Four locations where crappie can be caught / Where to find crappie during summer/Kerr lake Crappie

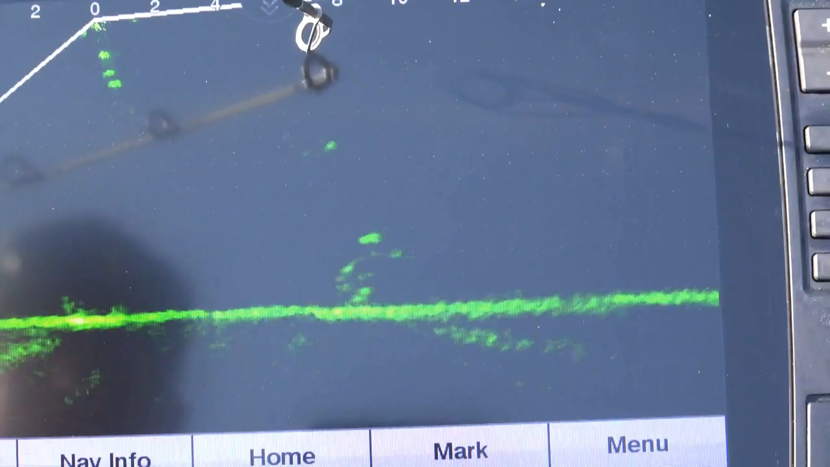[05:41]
See that big signature? See how big it is? It's probably a big catfish or striper or something like that. See how big he is? Here comes another one in right here.
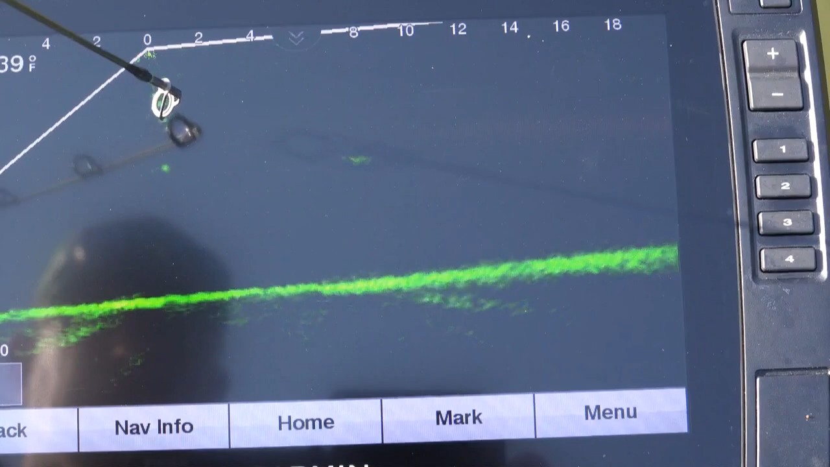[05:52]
And those crappie, if you noticed, have dug in up underneath that brush.
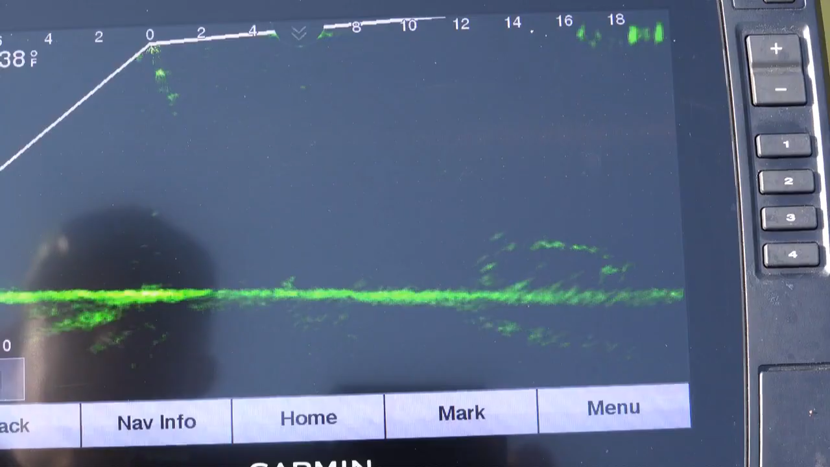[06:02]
So, you'll see the first thing we looked at was,
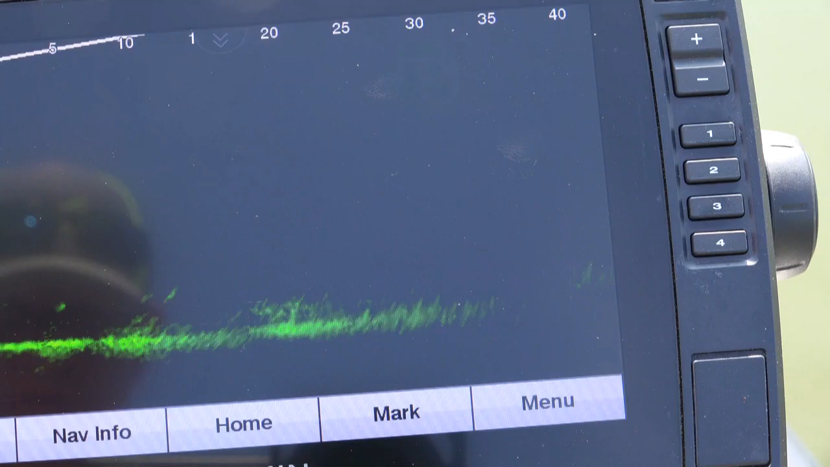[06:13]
okay, so you see the first thing we looked at.
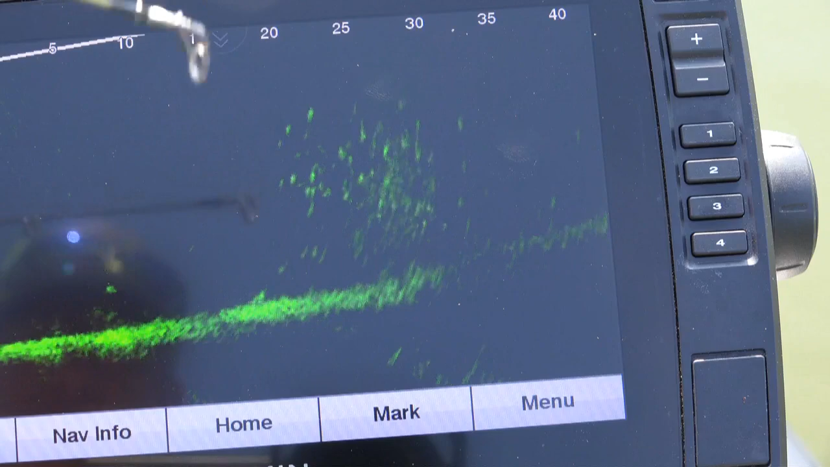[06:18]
Now, this is a big bush. You can see it's about 16 foot deep right here.
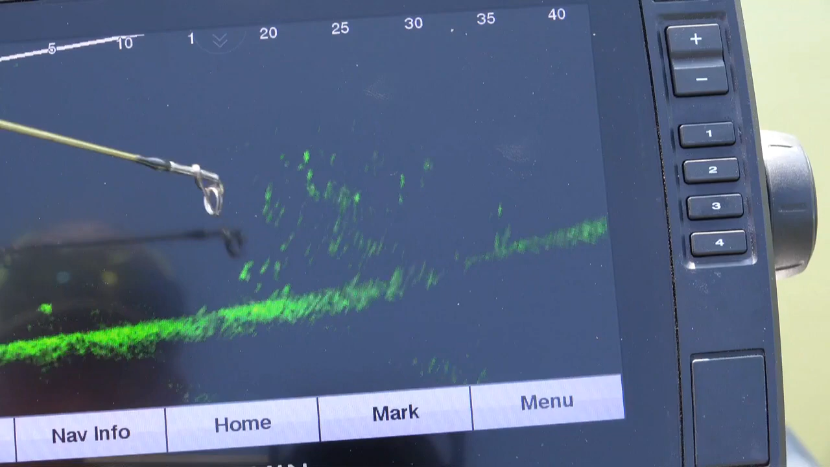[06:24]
All those bright signatures in there are crappie all around the edge here.
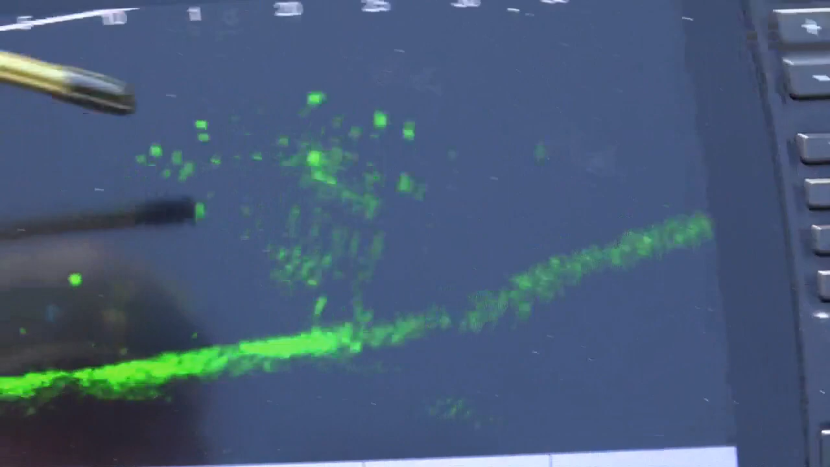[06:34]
And I don't know if I can zoom in on that. That is a bush. You can see the bass that's standing up.
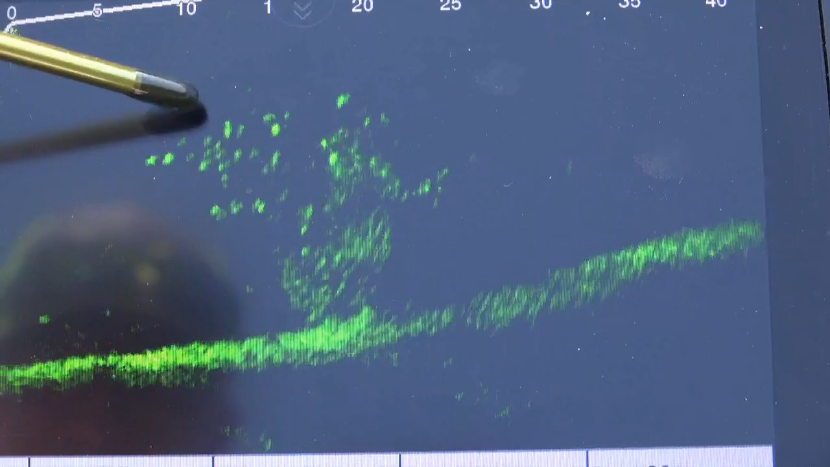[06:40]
It's probably got some type of flotation device in it.
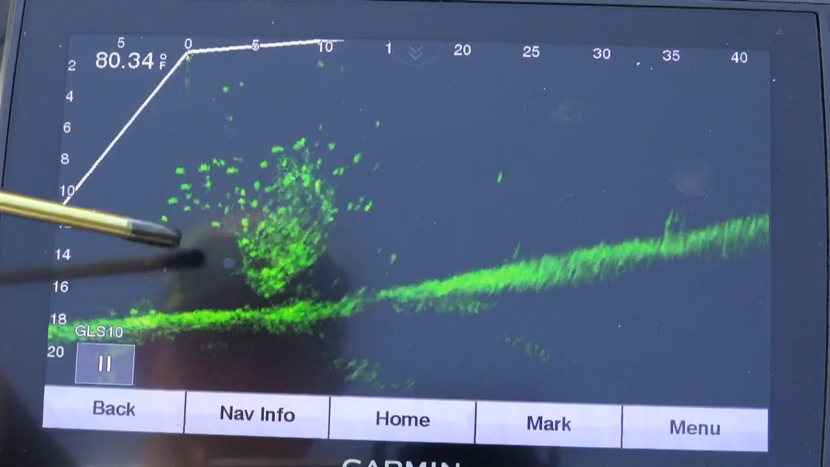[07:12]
On screen: water 80.34°F
Two types of brush, actually, in the cove. And this, for curiosity, we ride over it. There's no wind.
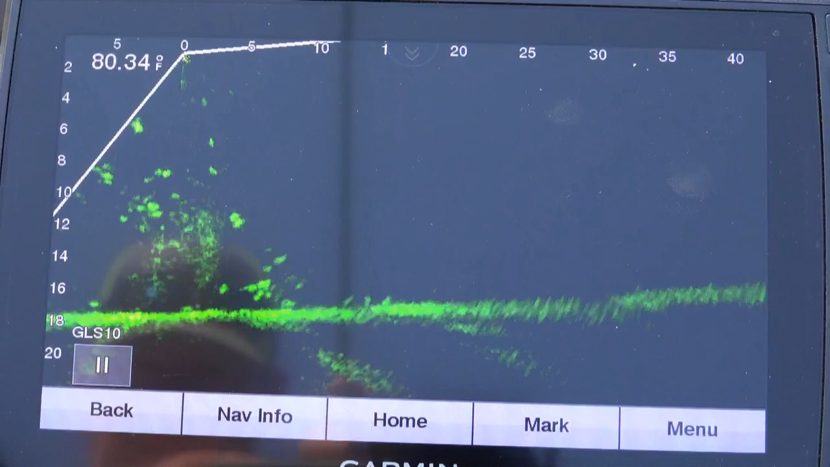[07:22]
On screen: water 80.34°F
And we're going to just drop straight down right there. And boom, look at that. We've got fish right there. You can hear them flopping around.
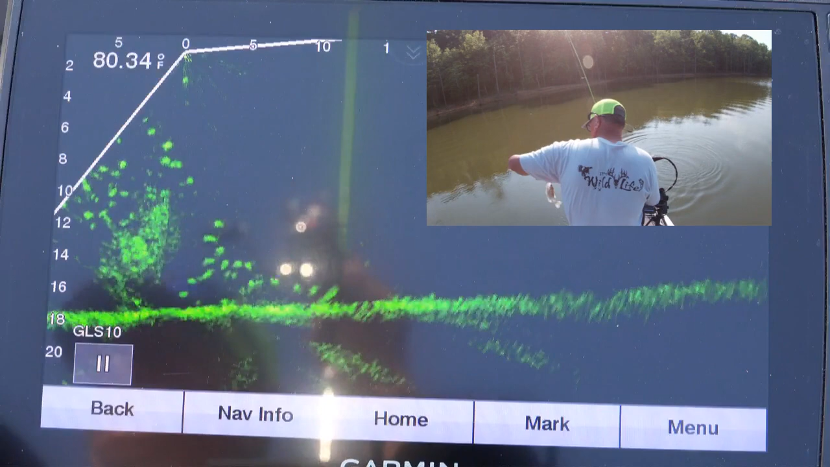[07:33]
On screen: water 80.34°F
And boom, it's just that easy when you come in here and find that brush.
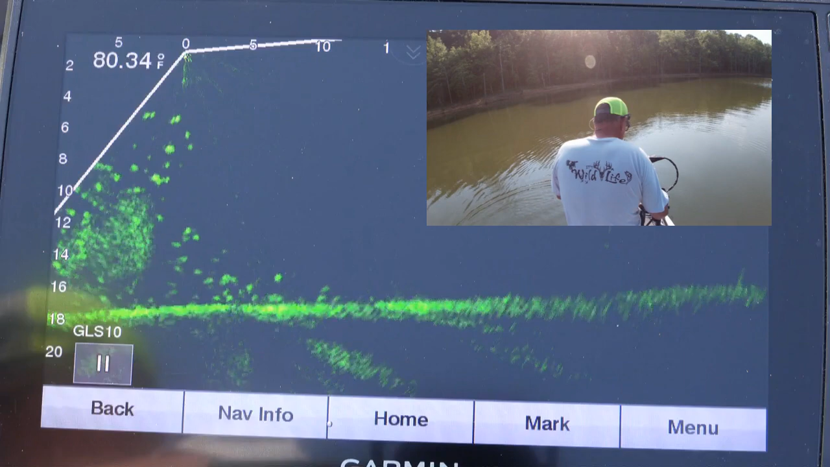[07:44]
On screen: water 80.34°F
And one just bumped at it. Now, since that tree comes up within, looks like, six feet. Of the surface. That's a pretty tall tree. That's why it's got so many crappie around it.
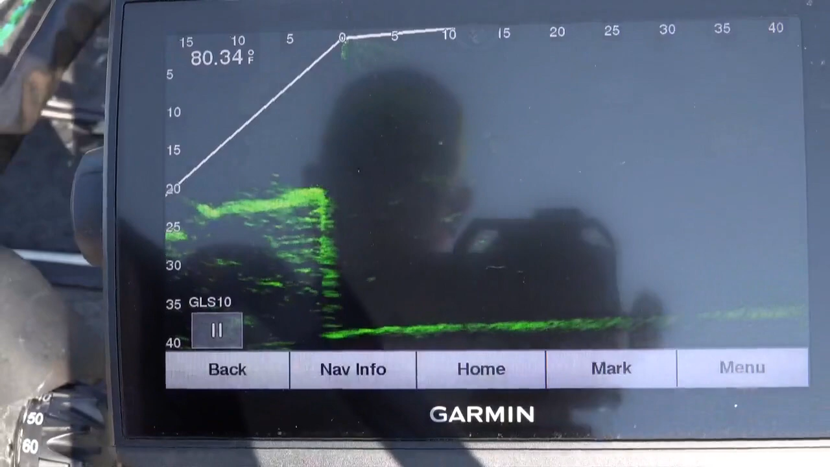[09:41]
On screen: water 80.34°F
So, as you can see there, I've got my live scope set in about 40 feet of water. So, there's the edge of the structure here.
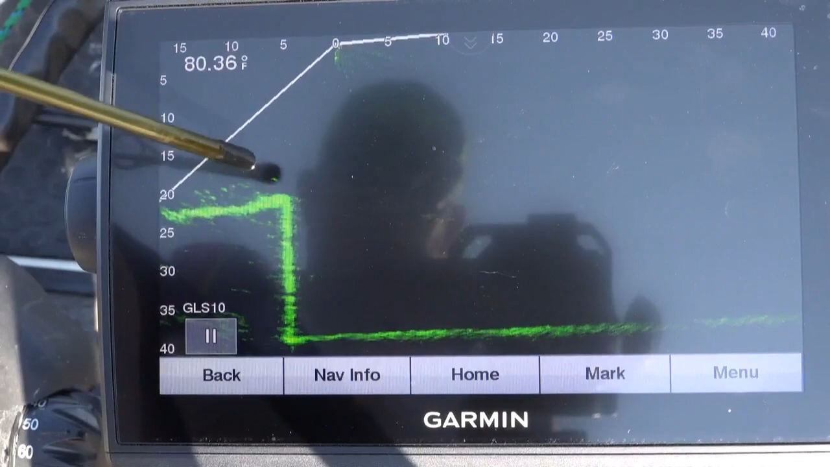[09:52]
On screen: water 80.36°F
And as you can see across the top are some fish.
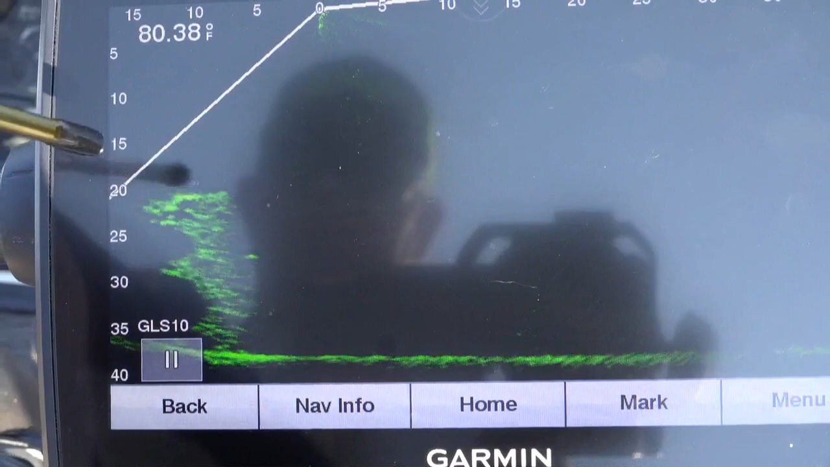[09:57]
On screen: water 80.38°F
I'm going to move this live scope around because I've gotten right over the top of it.
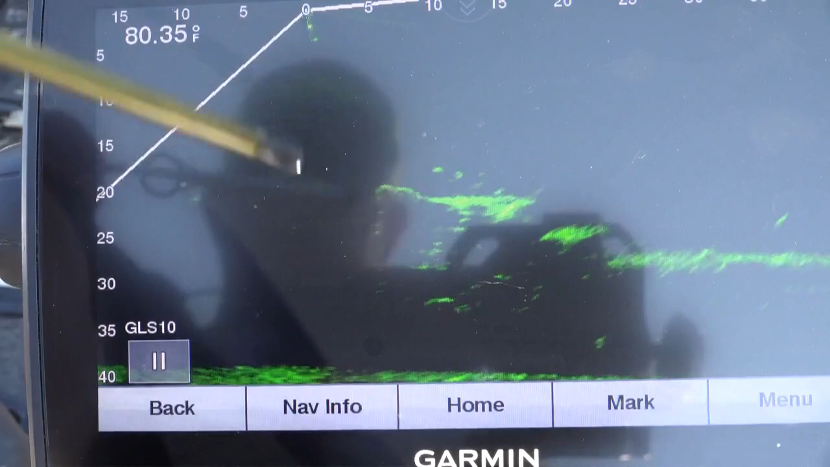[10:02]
On screen: water 80.35°F
Now, see, as I turn the live scope, this is the back side. This is the back side of the structure, as I was telling you about. You can see how it progresses down the stair step
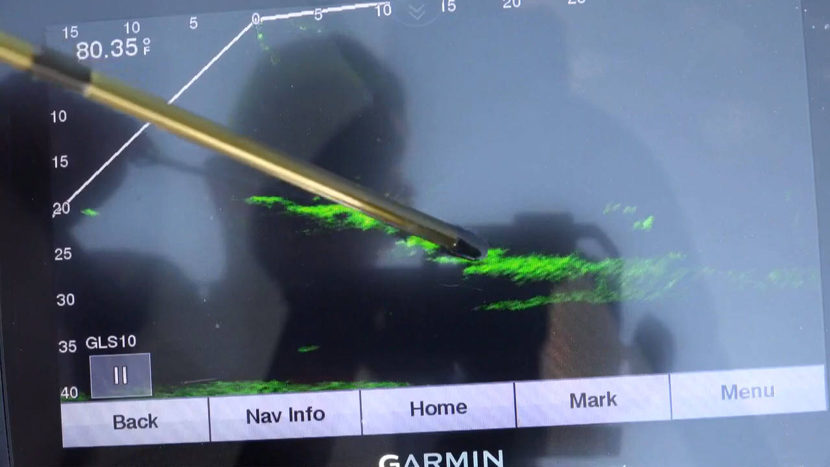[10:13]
On screen: water 80.35°F
into the water here.
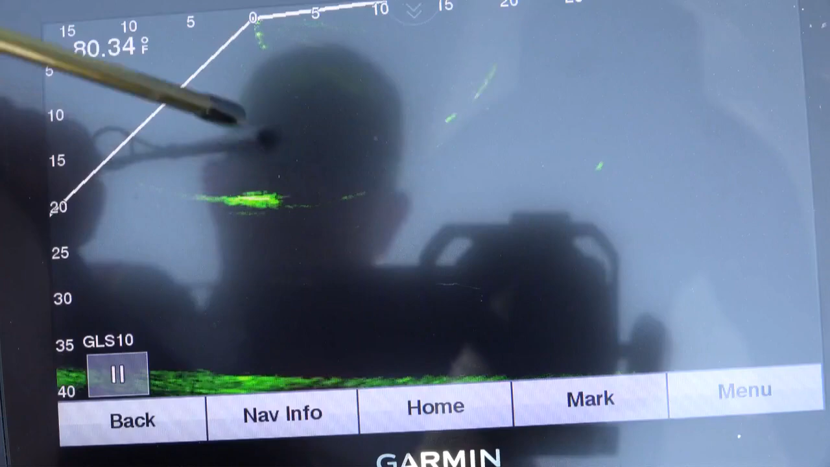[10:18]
On screen: water 80.34°F
I'm going to back on up just a little bit more to the structure right here. This is the edge of it.
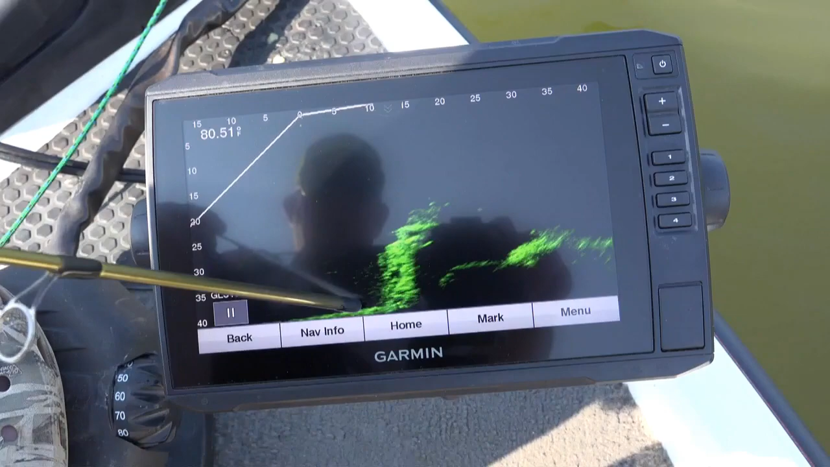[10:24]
Here's the 40 feet of water. Here's the top, actually the top of the structure here. And I'm going to zoom in. Again, I'm on 40 feet. I'm looking out. I like looking at 40 feet. I've learned myself how big
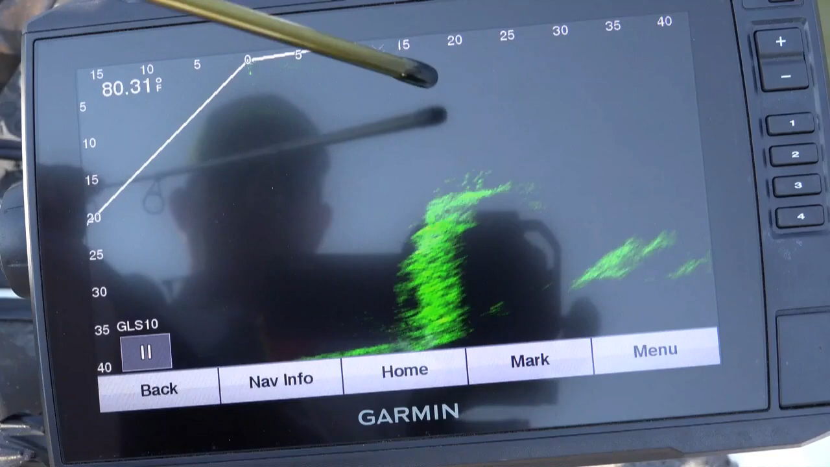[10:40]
On screen: water 80.31°F
certain size crappie are at 40 feet.
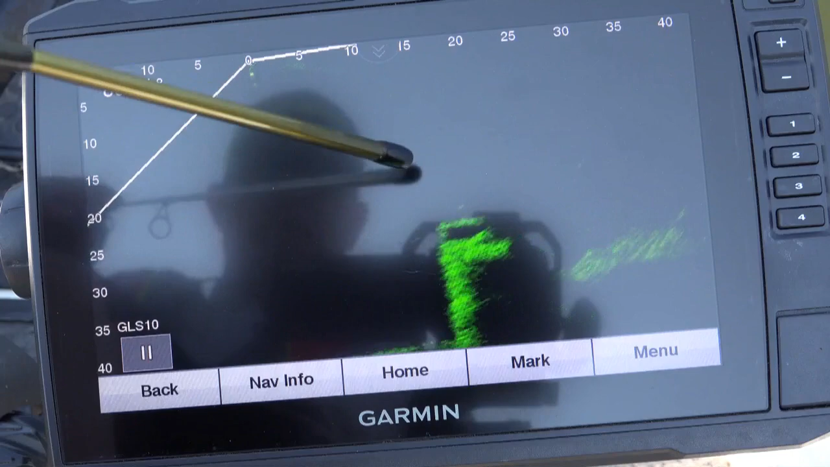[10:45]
And I'm going to get right on top of this. Now, we get greater detail.